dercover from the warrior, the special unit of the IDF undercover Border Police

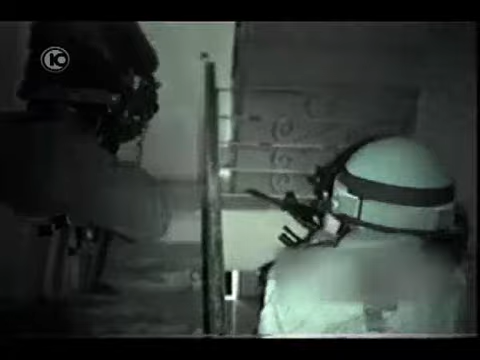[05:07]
שימו לב, האיש בעיגול הוא מבוקש של שירות הביטחון הכללי.
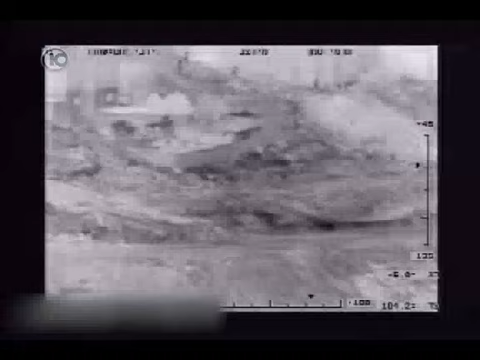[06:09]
כך זה נראה מלמעלה. הלוחמים שהותנו בתוך השטח מתקרבים לאברהם ומבצעים מהצר.